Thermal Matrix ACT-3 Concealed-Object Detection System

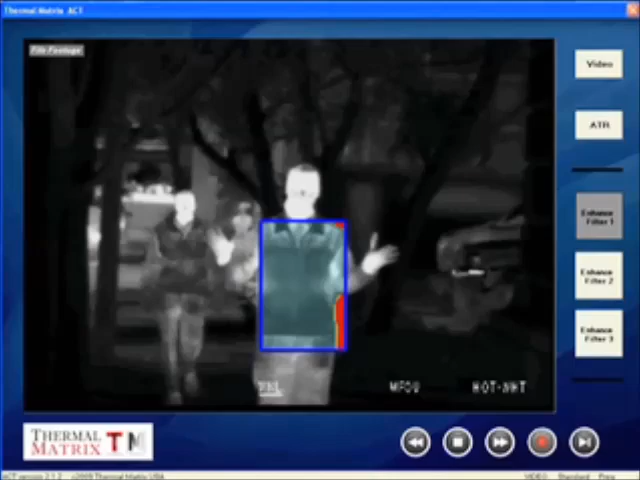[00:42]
And right there, behind me, is our test subject. He's wearing a suicide bomb vest under his jacket. It's packed with simulated explosives. Did you see it? The Axe System did.
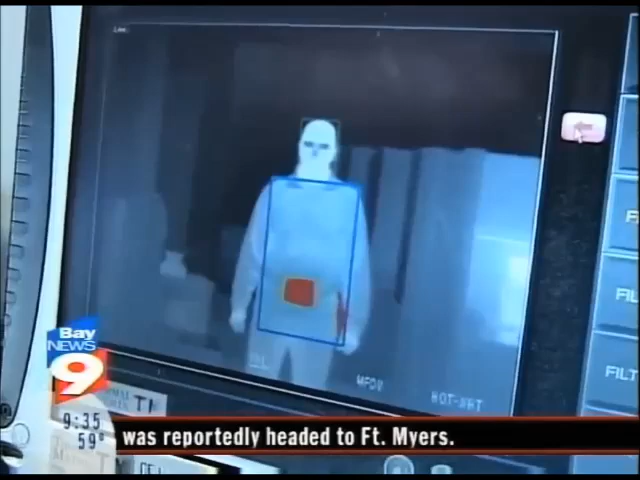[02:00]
For demonstration purposes, ACT detected this simulated bomb, which you can see in red.
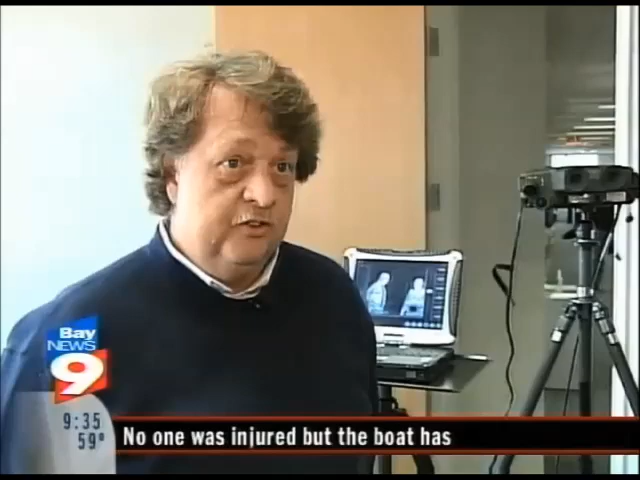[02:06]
A security officer using the system doesn't have to wonder where the object is concealed. He knows exactly.
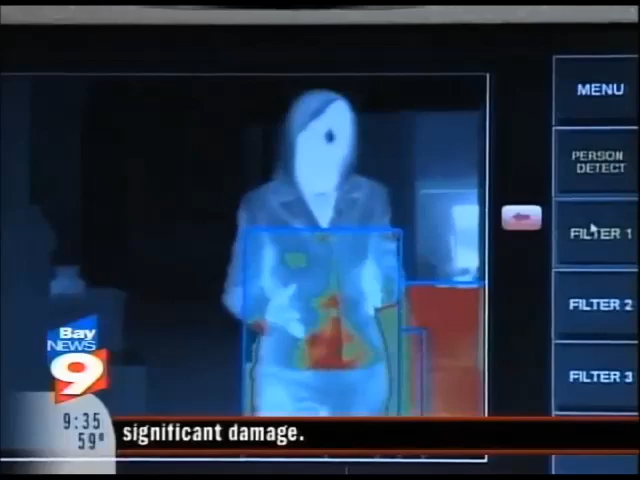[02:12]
The system detects dangerous devices blocking your body heat. It works up closer from up to 100 yards away.
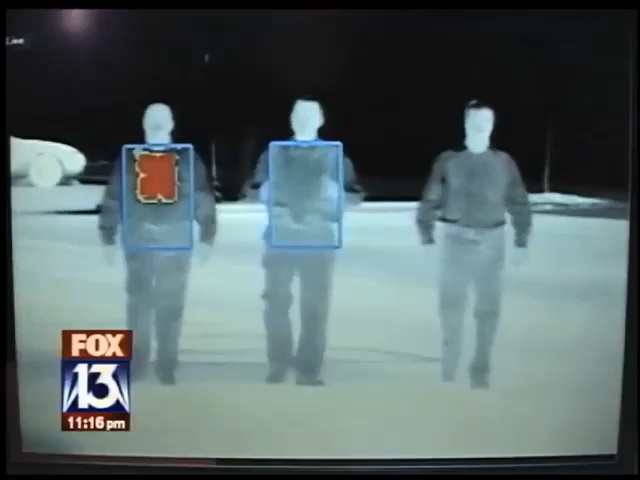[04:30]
Using a naked eye, one guy can look pretty much like another.
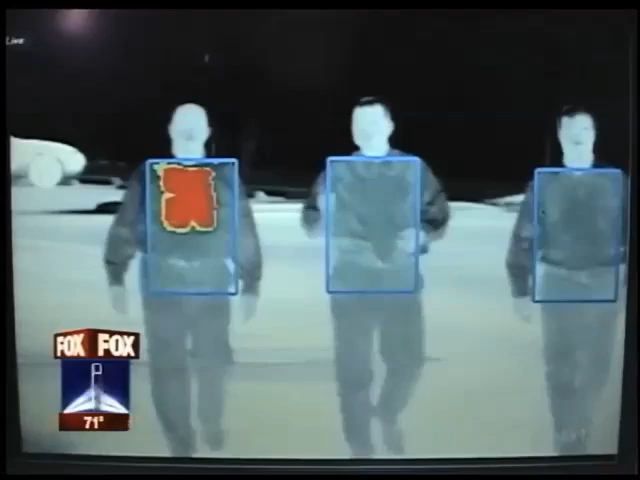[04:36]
But using this system, there's no doubt who's carrying the simulated bomb. The software marks and tracks the person with the concealed object.
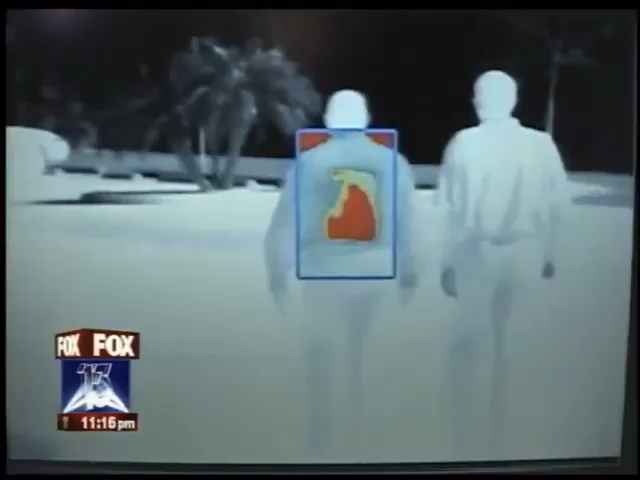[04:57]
Well, the technology is designed to give law enforcement an eye on something that they normally would not see.